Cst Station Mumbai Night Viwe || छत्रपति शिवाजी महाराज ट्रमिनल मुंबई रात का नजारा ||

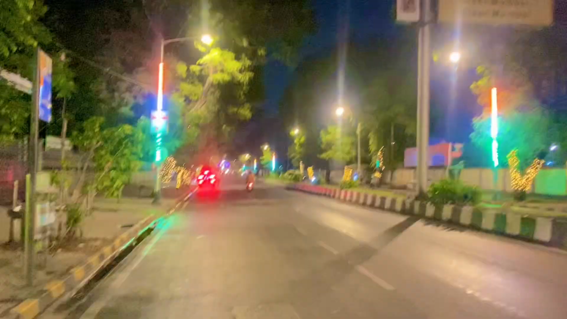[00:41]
साथ में देख चलो हमारे साथ में अब अभी बारिस का मौसम कैसा है देख सकते हो आज तो बहुत दिन के बाद यहां पर बारिस हुआ है और देख सकते हो यहां का नजा रहा पूरे जाड़ के उपर लाइटिंग घर लगा हुआ आ शीस्टी जाने का टाइम पर